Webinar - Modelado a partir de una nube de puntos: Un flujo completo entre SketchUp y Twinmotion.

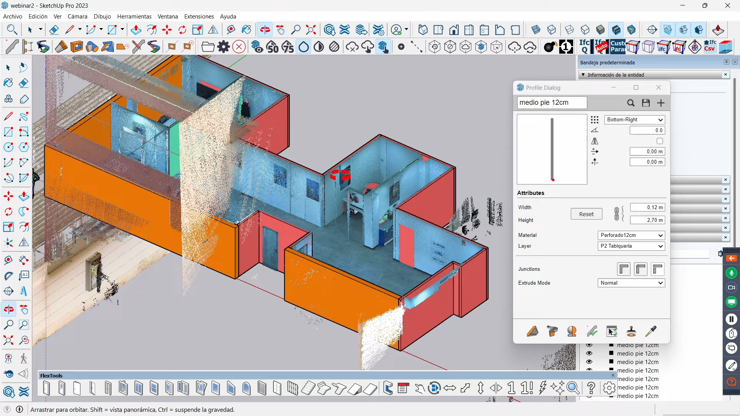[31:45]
que tendríamos que hacer es pues meter por ejemplo nuestra, una puerta nuestra,
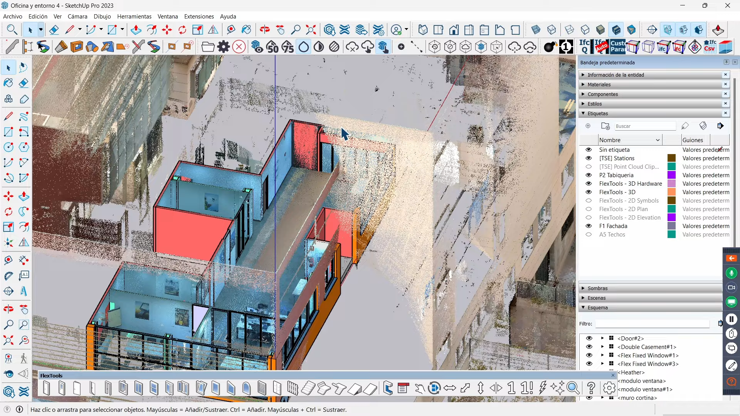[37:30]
puedo ver el nombre de la oficina puedo ver fijaros que la nube de punto capta
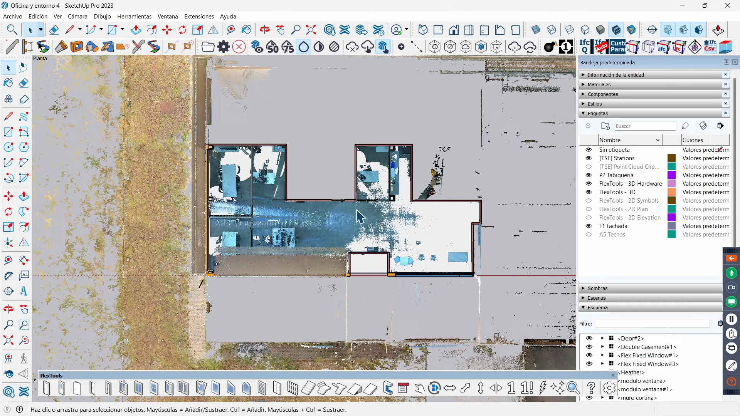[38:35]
no ha llegado a una hora realizar este modelo con las propias carpinterías con todas las mamparas el muro cortina
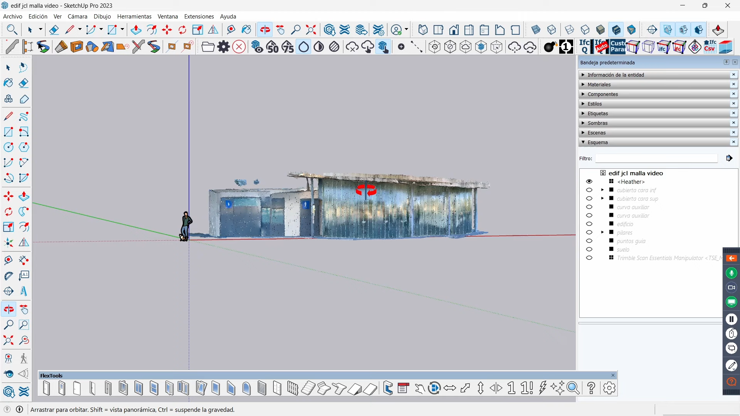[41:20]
desde abajo tengo suficiente información para poder dibujar
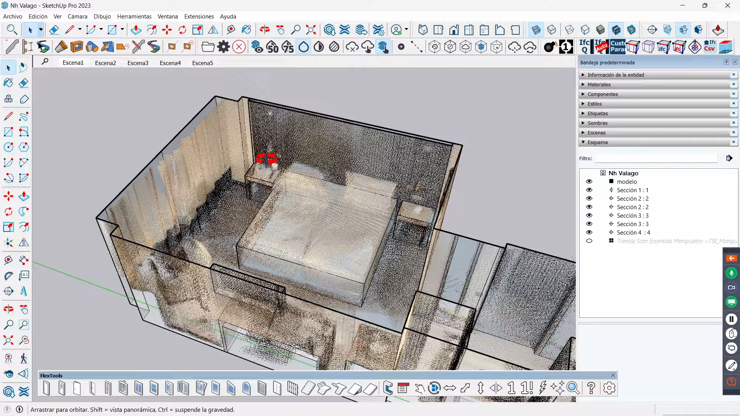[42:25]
escaneado con un ipad y como veis pues la propia
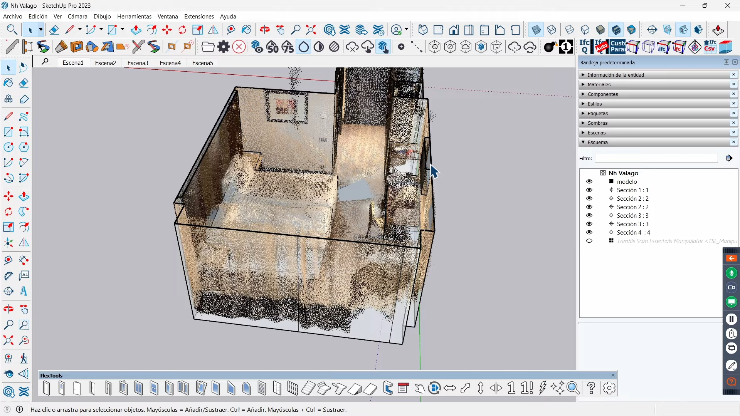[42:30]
habitación si desactivo la nube de puntos
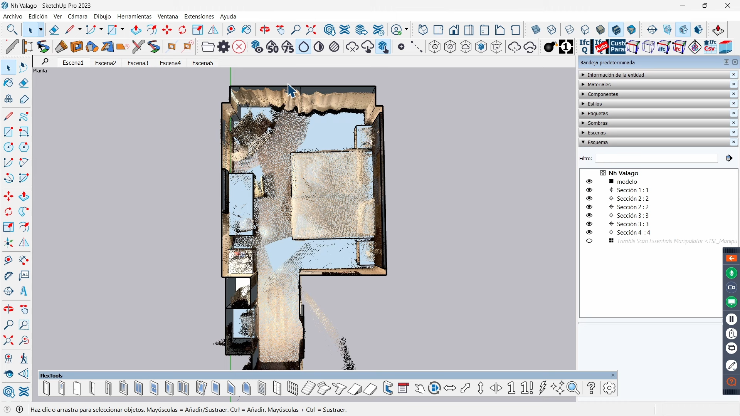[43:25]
hasta las cortinas si ponemos aquí la cámara en proyección paralela veis que tenemos aquí donde estaban incluso las cortinas más ejemplos
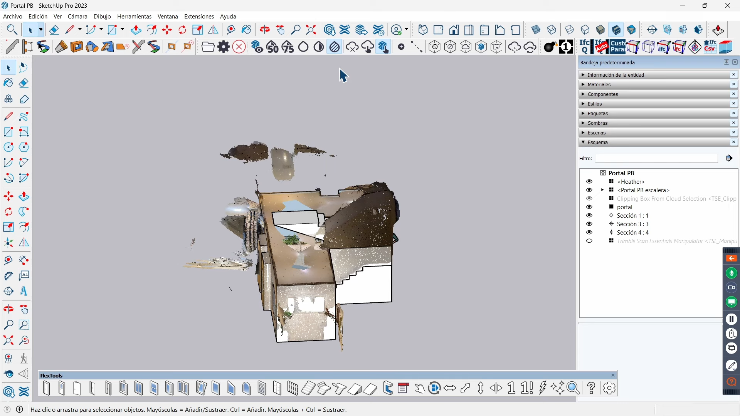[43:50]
cuenta vamos a hacerle una sección vamos a hacer una sección por aquí
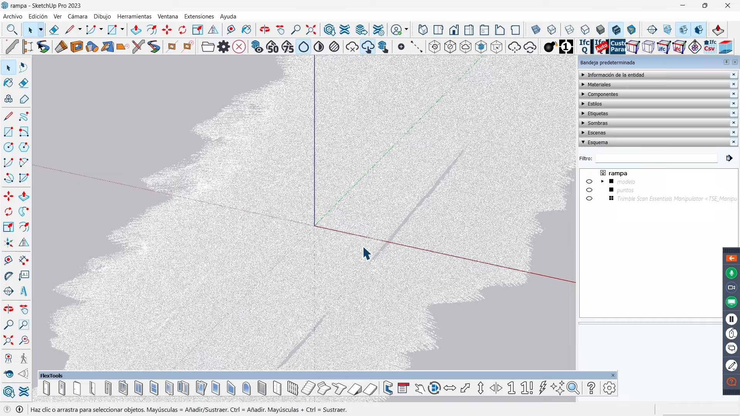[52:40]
en el parque Juan Carlos primero en Madrid es una es una subida es un senderillo todo esto que hay aquí es césped y esto de aquí
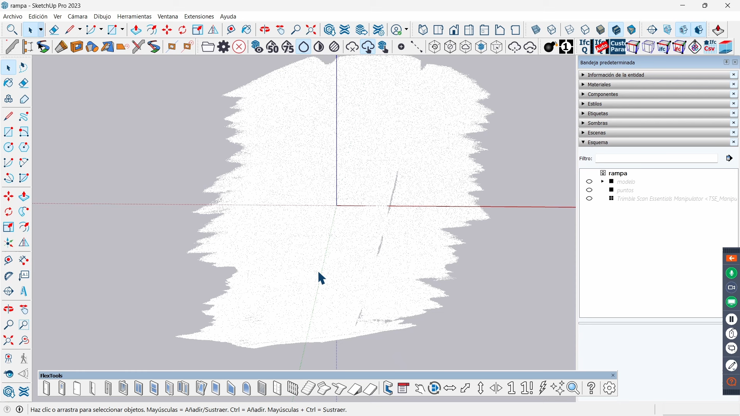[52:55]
sé por qué me salió esta en blanco y negro cuando la exporté pero aquí lo que hice fue sobre la propia sobre la propia nube de puntos hay aquí una herramienta que está aquí este de aquí puedes poner un construction point un punto guía entonces me dediqué a coger con la nube de puntos y hacer clic clic clic clic y me entretuve un ratito en decir mira ancla un punto a donde encuentres dentro de la nube de puntos
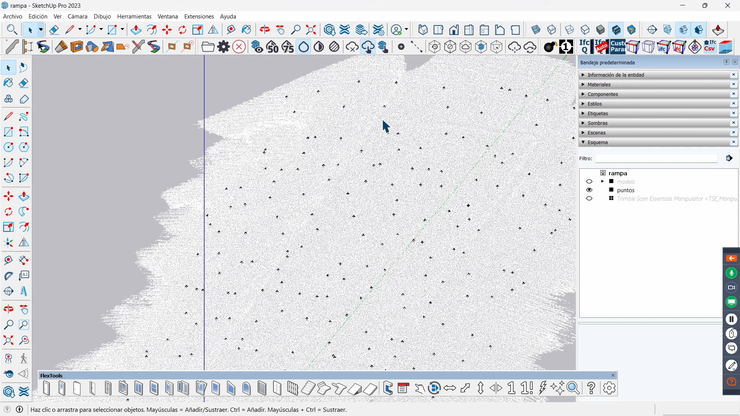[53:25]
le eché un ratito como podéis ver no sé cuántos hay si me meto aquí
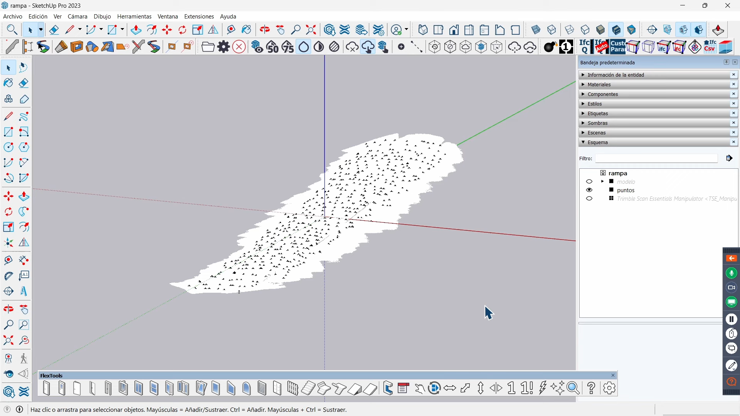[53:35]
hice clic a ver
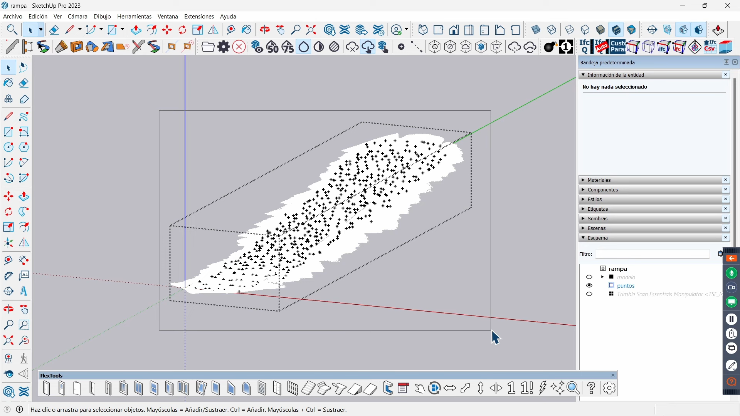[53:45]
hice clic 486 veces pero bueno es clic clic clic al final me cogí todos estos puntos y con la herramienta de Fredo no la tengo por aquí ver barras de herramientas con el Fredo
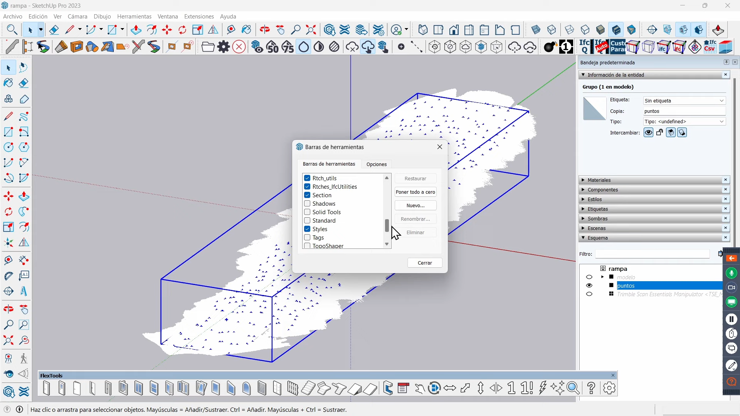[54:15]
el topo shaper este de aquí topo shaper directamente con esta herramienta de aquí le dices que
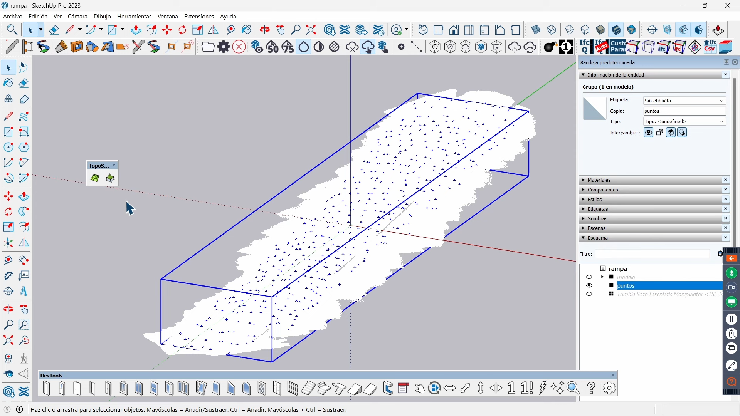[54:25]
te coja todos los puntos y te dibuja esto de aquí
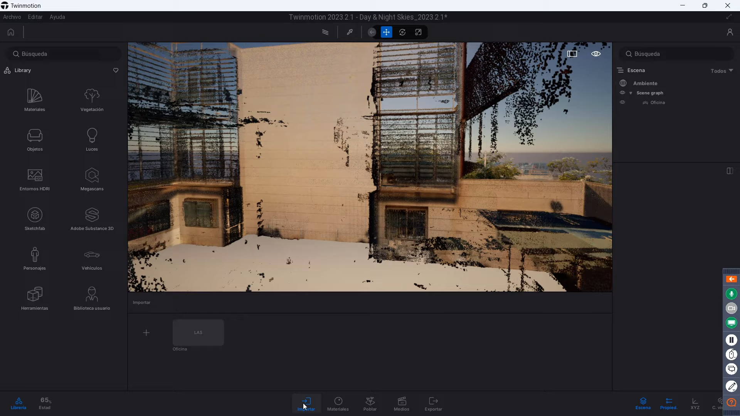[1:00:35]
vale y ya podemos ver la calidad aquí vemos ya que empieza a ganar incluso la propia nube de puntos empieza